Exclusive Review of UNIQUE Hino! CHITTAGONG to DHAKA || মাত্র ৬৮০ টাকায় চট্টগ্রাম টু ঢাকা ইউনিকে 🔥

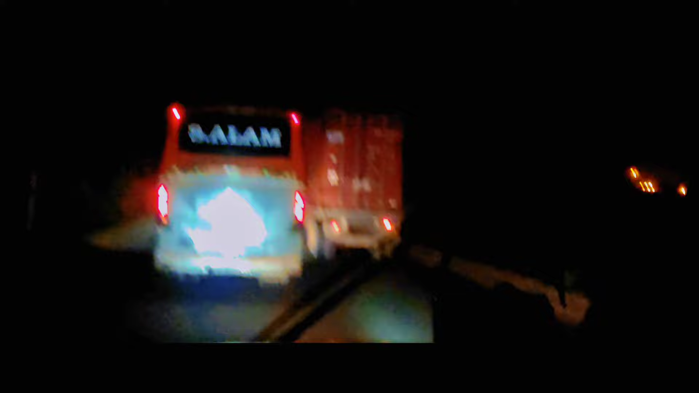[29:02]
পথ চলতে চলতে একটা একটা করে প্রায় সবগুলো বাসকে আমরা খুঁজে পেয়ে যাচ্ছি, যেটা অসাধারণ।
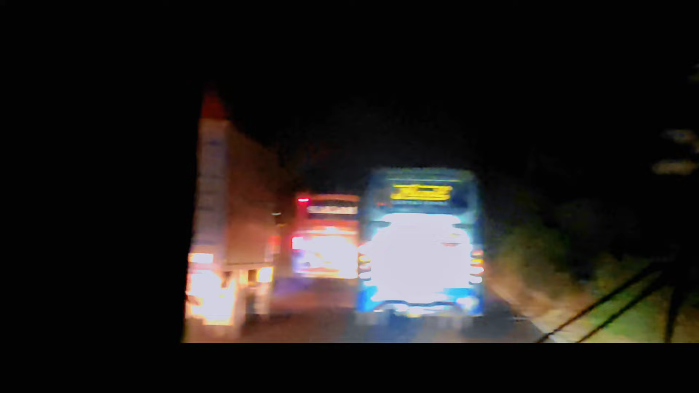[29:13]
সেদিন এমন কোনো বাস নেই যাদেরকে আমরা খুঁজে পাইনি, এটা অবাক করা বিষয়। প্রায় সবগুলো বাসকেই পেয়েছি।
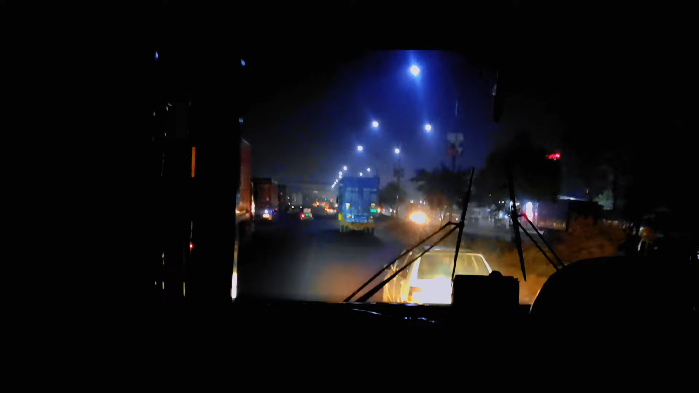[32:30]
আমরা এখন ফেনি প্রবেশ করছি, আর ফেনিতে রাতের লাইটিংটা অনেক সুন্দর।
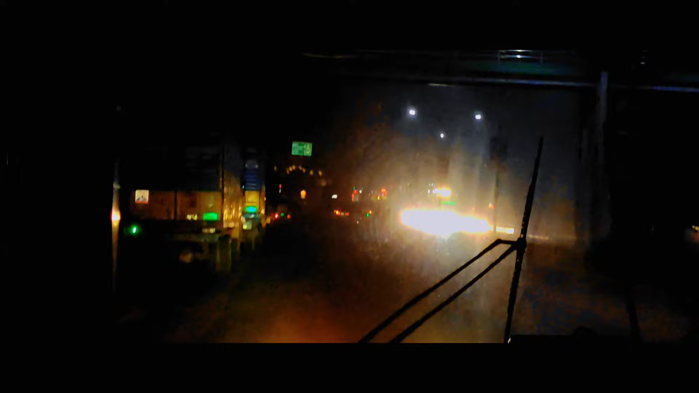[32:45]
আর এখন আমরা মহিপাল ওভারব্রিজের উপর দিয়ে সোজা অপর পাশে চলে যাব, মানে কুমিল্লার দিকে ধাবিত হচ্ছি।
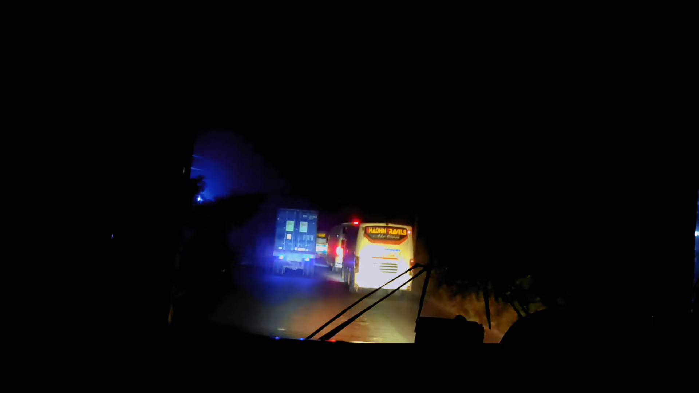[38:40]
আমাদের সামনে ছুটে চলছে স্বাধীন ট্রাভেলস। স্বাধীন ট্রাভেলসকেও আমরা পেয়ে গিয়েছি। দেখা যাক আর কোন কোন বাসকে পাই। মোটামুটি এখন পর্যন্ত প্রায় সবগুলো বাসকেই আমরা খুঁজে পাচ্ছি।